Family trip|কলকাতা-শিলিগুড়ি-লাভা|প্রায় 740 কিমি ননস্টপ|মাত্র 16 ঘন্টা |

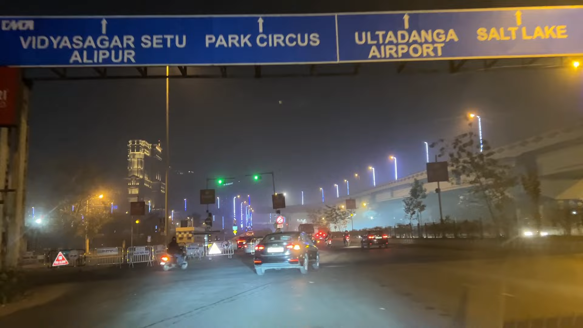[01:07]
एकोन मा उरालपुले उठ्ते चोले छी, ए आका बाका कोरे, सामने ITC Royal Bengal,
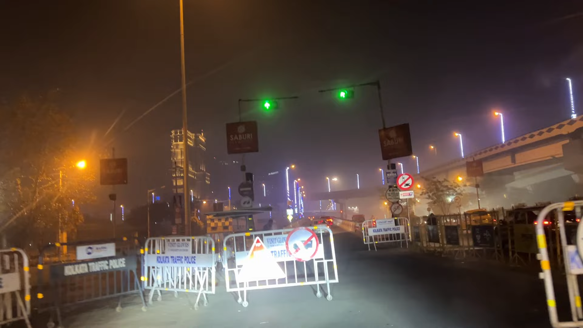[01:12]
एका बाइक नियासले, दस्टार पत्ते के आरेला हो,
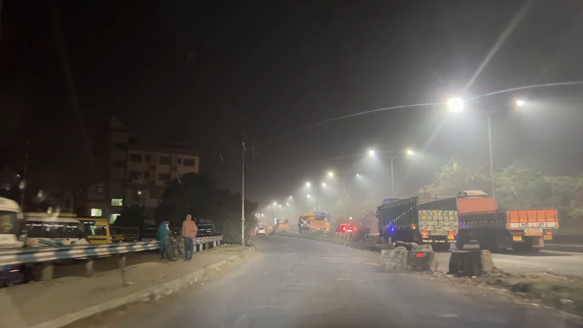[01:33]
सार्टीज रोड दी आकम जाती भी, गारी इके रहा हैं एक चीलो, आ जीते हो भीली सीटू ते एक तू कांस्ट्रक्शन एक चाप्चोल छे, तुटो लें धोरे सेजन, नो तो इकोन आकम आखे चिला, तो � तो तेखनता के ओली रोटा जोड़ो, जोडे तापड मेरगों, तो चलुँ, अखना के जीते तहे की ब्रावबले आज चे बन्त अगुशे,
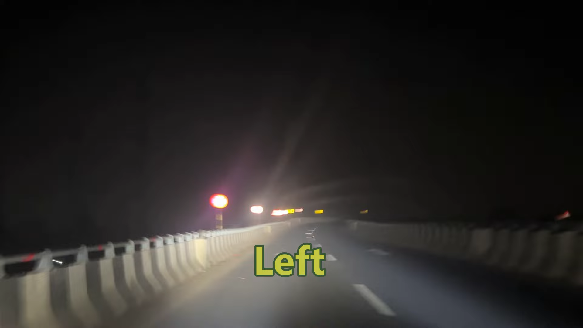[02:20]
इसची 83.4 माना 3.4 दोशन में यामना आष्ते बेशी आख वहमाद यह रेस्तियसेशन शेगंते के अल्मस्ट 500 लेक्त आउंटा भुए जैक दिए 7.3 किलमेटर सहां परकाइब पिए 1.3 किलमेटरस तुन लेफ्ट न्तो एसेश 583 किलमेटर लाग पे जेते एक्टा एक्टर लिजदच पोड़ी चे टाइमफ अडरीय फेल ग्टा अक्ता पोईटर लिश्च छ मिल मौद एपरग्टी न करें लेग्टा
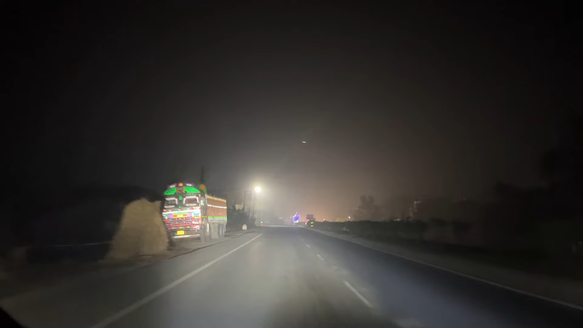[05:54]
विए इमाजे माजी को आशा आश्चे मजे स्पित्त्या में तेन पड़ा जाच्छे मा अल्मोस्ट चोल्ली शेर एवारेजी जाच्छे एगते बद्चें